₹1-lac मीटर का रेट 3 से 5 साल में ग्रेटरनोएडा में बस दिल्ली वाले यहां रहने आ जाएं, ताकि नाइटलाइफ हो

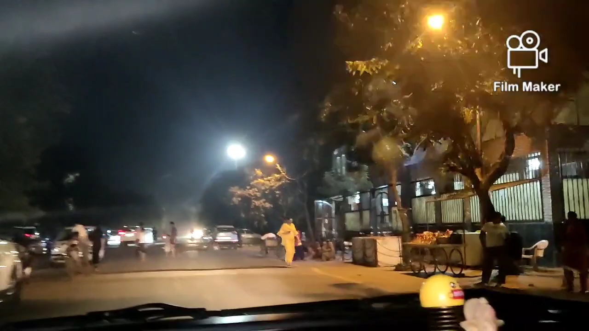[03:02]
यह देखे हैं यह मंढ़िप के बाहर के चोड़ी सी मार्केट को चो करोना के बाद चारी ही काफी कम होगी हैं